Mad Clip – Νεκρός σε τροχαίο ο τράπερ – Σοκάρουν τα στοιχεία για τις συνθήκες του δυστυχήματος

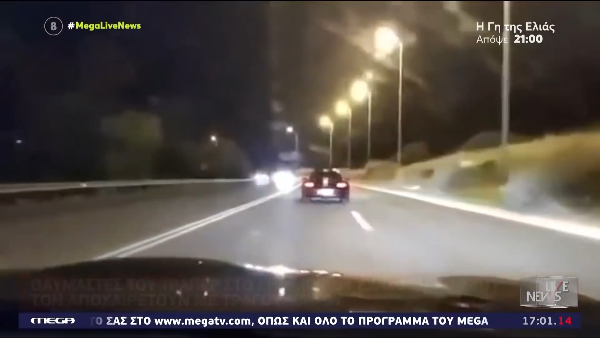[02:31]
Ένα χρόνο πριν, φίλοι του Ματ Κλιπ το καταγράφουν να οδηγεί το ακριβώς σπόρο αυτοκίνητό του στα λιμανάκια. Είναι λίγο πριν από το σημείο που σήμερα με το ίδιο αυτοκίνητο έμελε να χάσει τη ζωή του.